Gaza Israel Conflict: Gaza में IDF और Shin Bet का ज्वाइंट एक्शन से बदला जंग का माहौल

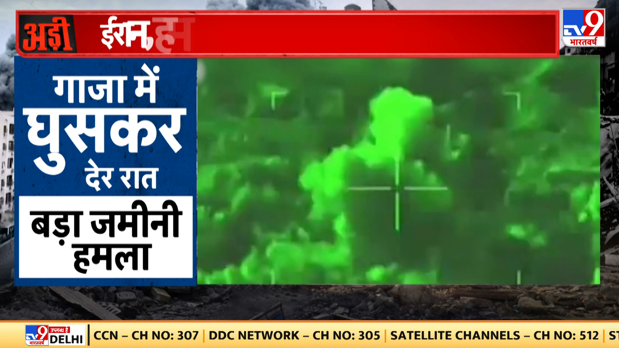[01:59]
ڈی ایف کے ساتھ گھسی ہے وہاں پر اس نے بہت بڑا بوم گرایا ہے اور کوئی ٹارگٹ
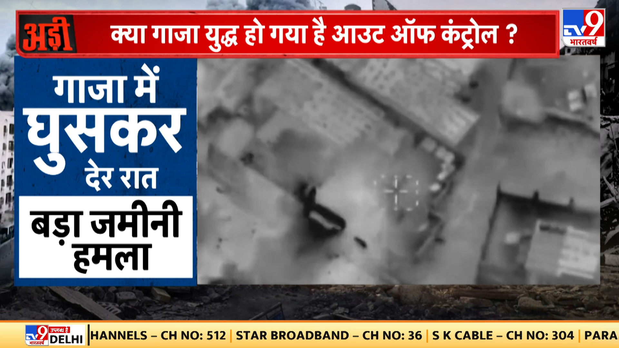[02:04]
انہوں نے فکس کر رکھا ہے ایسا دیکھتا ہے جو وہاں پر لگاتار اچیف کر رہے ہیں رات رات میں میں آپ کو جرا اس کے بارے میں اور ڈیٹیل میں بتاتا ہوں اس حملے کے بارے میں کیونکہ یہ حملہ چھوٹا نہیں ہے